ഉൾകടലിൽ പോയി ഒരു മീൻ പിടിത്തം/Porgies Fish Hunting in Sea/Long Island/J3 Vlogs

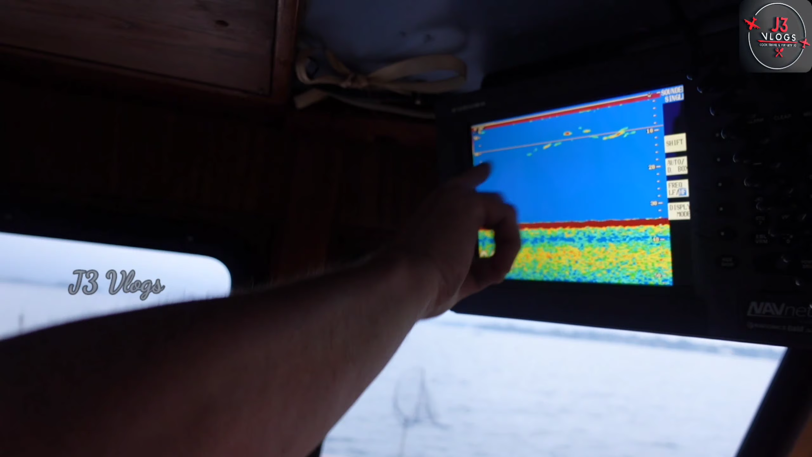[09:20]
Okay. We're looking for porgies on the bottom. Yeah, ഇത് മൊത്തം വെള്ളമാണ്.
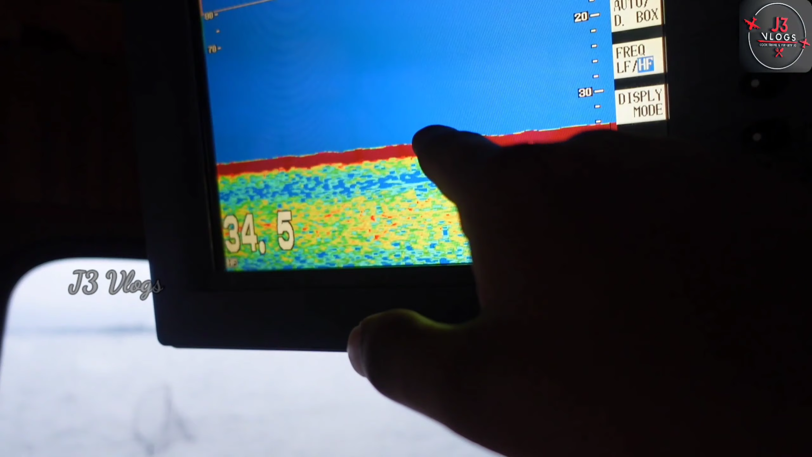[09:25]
നമ്മൾ ഇത്രയും ഡെപ്ത് ഇവിടെ എത്തുമ്പോഴത്തേക്കാണ് പോർഗീസ് എന്ന് പറഞ്ഞ മീനെ കിട്ടുന്നത്. ഈ ഒരു ചുവന്ന ഭാഗം ഉണ്ടോ, ഇവിടെ എത്തുമ്പോൾ നമുക്ക് പോർഗീസിന്റെ ആ ഒരു ആവാസ കേന്ദ്രം കിട്ടും.
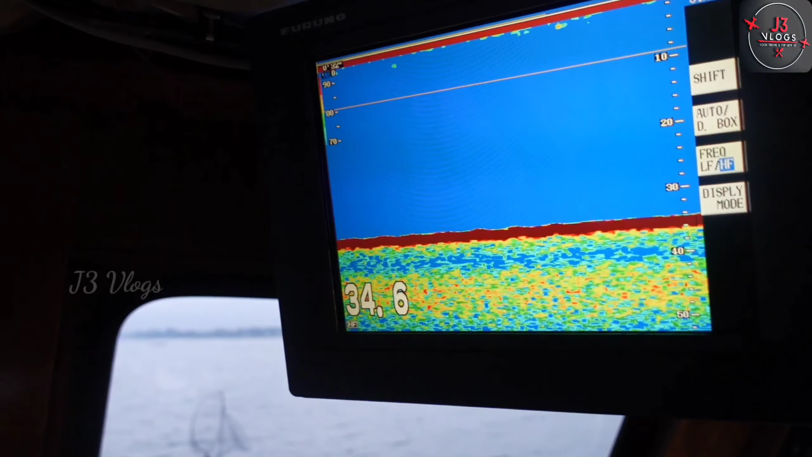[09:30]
That's the steering wheel. The three controllers for the motors.